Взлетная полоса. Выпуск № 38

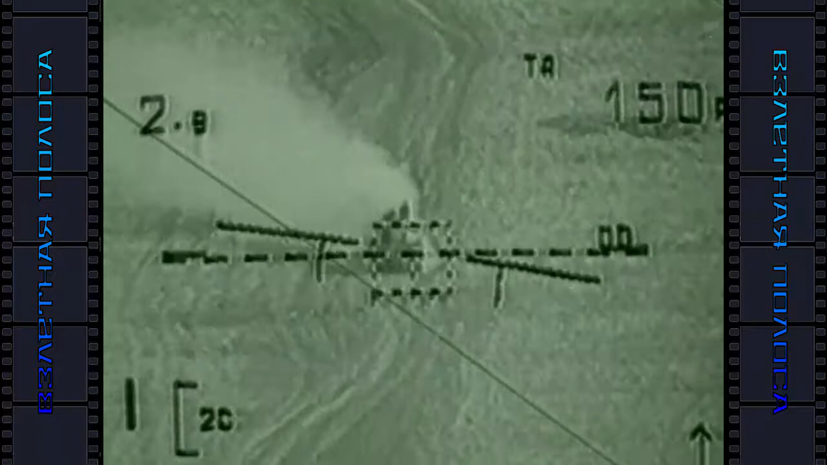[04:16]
которая позволяет летчику видеть и распознавать объект за многие километры до него.